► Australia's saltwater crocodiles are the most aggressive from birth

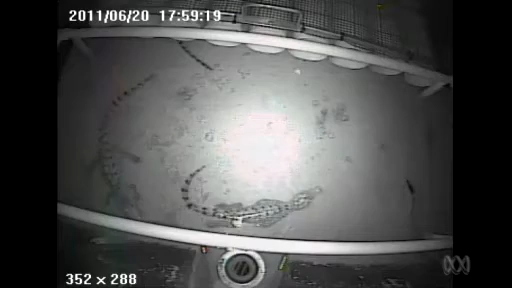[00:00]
It's the reptilian equivalent of Big Brother. Researchers studied seven species of juvenile crocodiles in captivity and compared their levels of aggression.
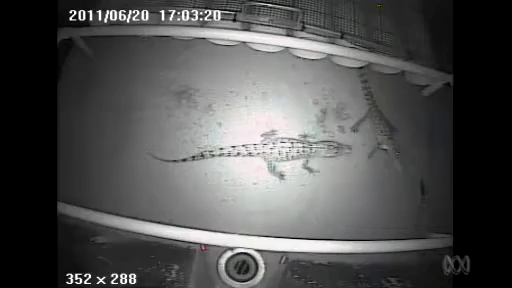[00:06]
The result? Even as a baby, the salty is king.
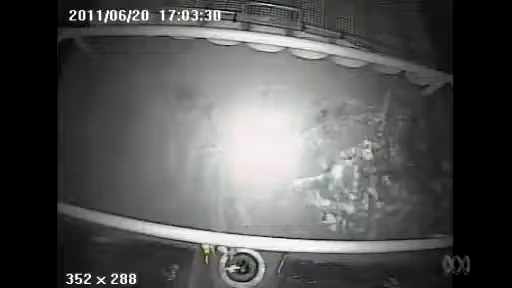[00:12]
You've got quite aggressive species, like your saltwater crocodile, which is number one, and the New Guinea freshwater crocodile was also quite aggressive.
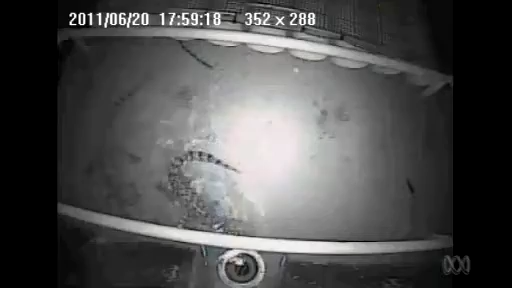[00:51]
the dwarf caiman from South America and the American alligator. But the most interesting traits were found in the saltwater babies.